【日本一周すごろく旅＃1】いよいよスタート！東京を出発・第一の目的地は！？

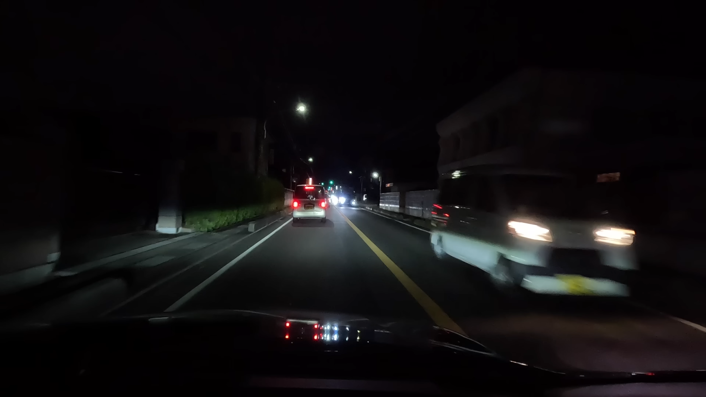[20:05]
奈良市内に着いた頃にはちょうどこの渋滞のピークというか6時過ぎ7時前